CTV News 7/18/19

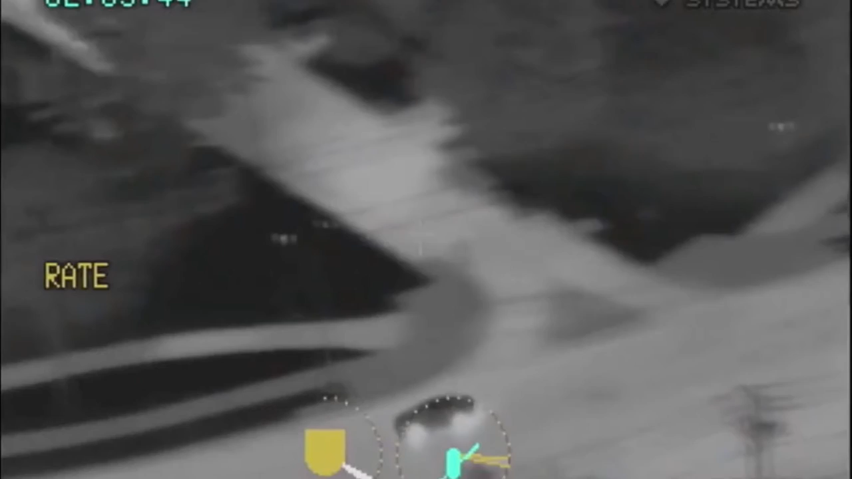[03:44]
Within minutes, officers found the car, and the pursuit began. Surveillance video from up high shows the vehicle driving at a high rate of speed on Georgia Avenue. The car eventually crashes on the Georgia Avenue exit ramp to the Beltway.